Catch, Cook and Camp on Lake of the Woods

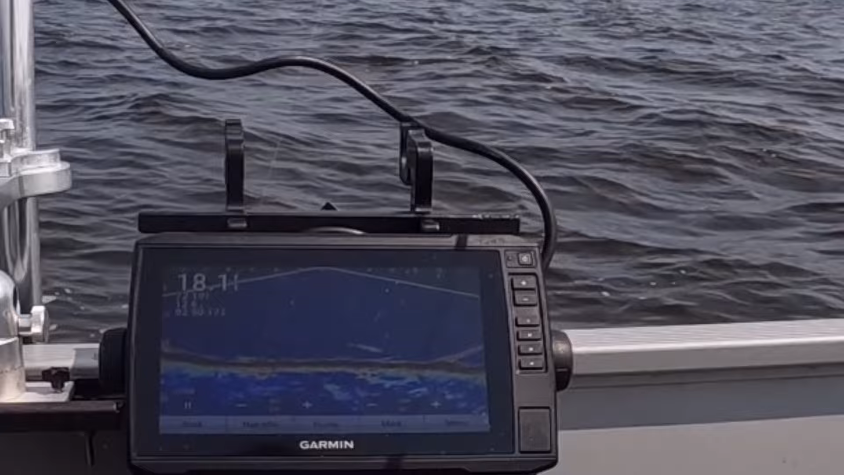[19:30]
oh that's hateful that is one thing i do not like about live scope probably a mid 30s